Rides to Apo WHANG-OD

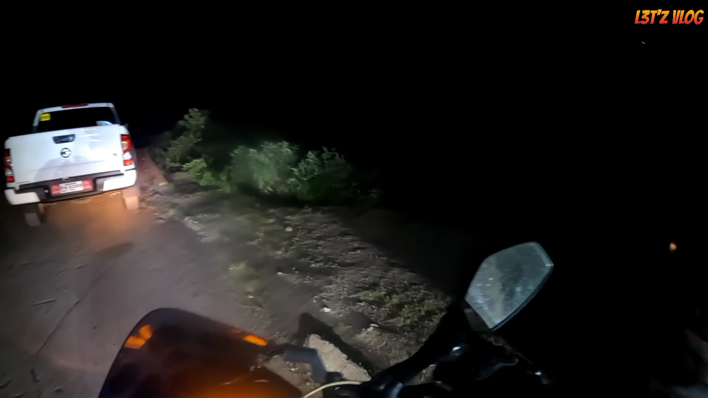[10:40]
Okay, may nagralakaw na oh. Nagralakaw na. Ayun pa sa unahan, igaw pagad oh. Amo. Ayun oh.